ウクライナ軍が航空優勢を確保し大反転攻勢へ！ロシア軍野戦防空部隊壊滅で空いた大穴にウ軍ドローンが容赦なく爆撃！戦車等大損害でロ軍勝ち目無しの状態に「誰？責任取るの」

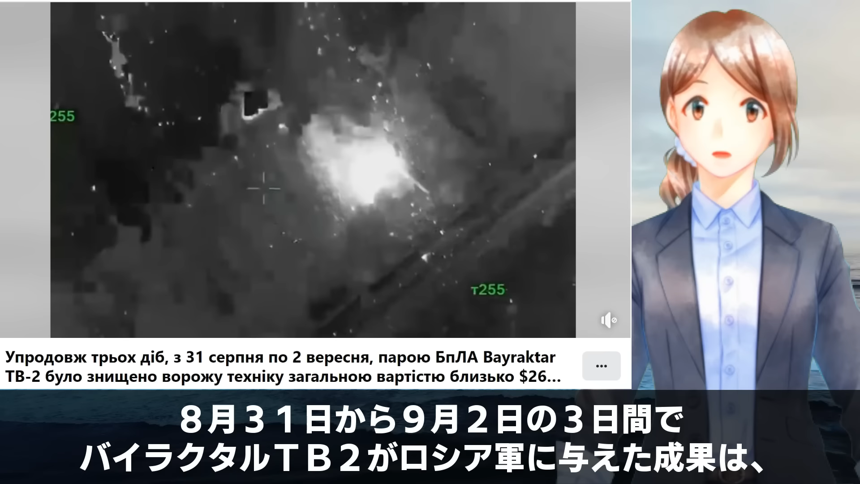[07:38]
に与えた成果はT-72戦車8両、自走榴弾砲1両、BMP歩兵戦闘車1両、そして牽引式榴弾砲1両を撃破
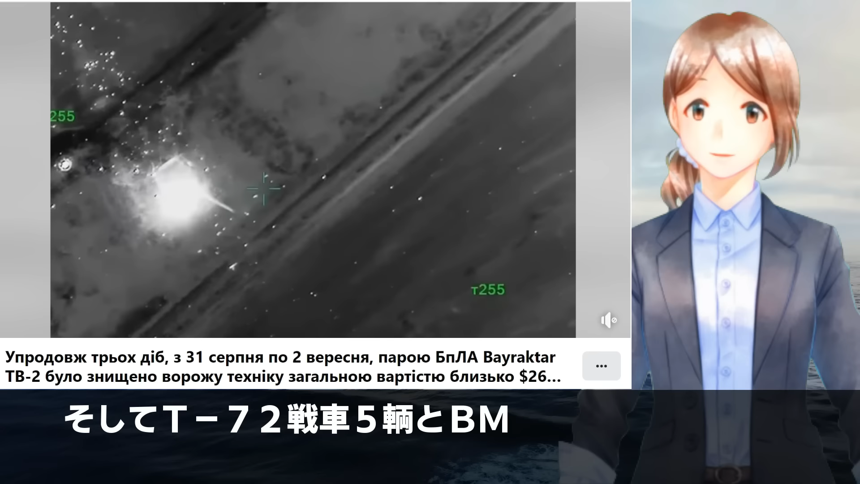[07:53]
そしてT-72戦車5両とBMP歩兵戦
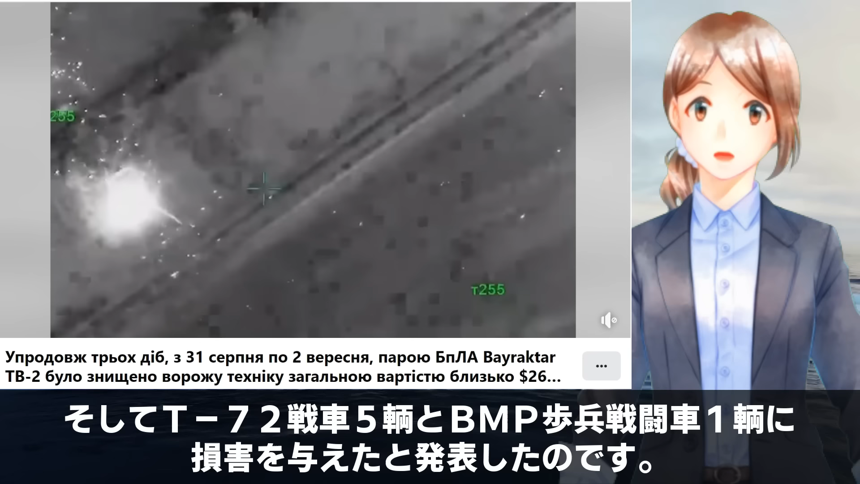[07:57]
闘車1両に損害を与えたと発表したのです
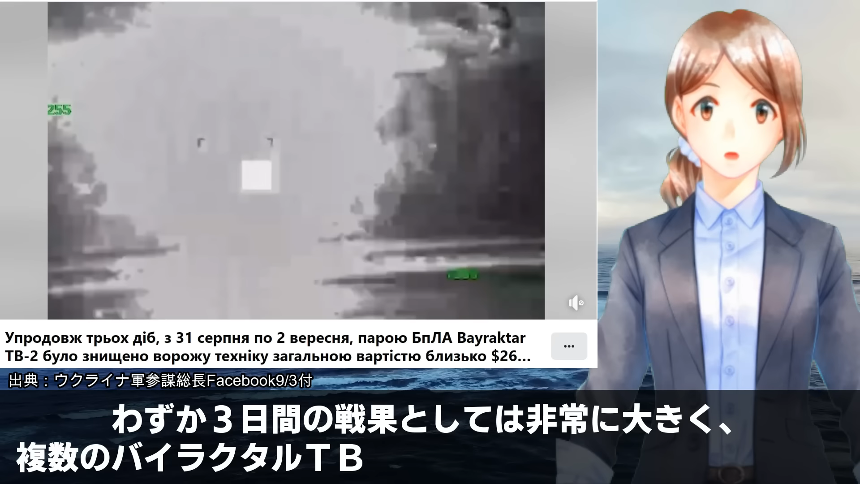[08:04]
わずか3日間の戦果としては非常に大きく複数のバイラクタルTB-2が投入されたことが伺えます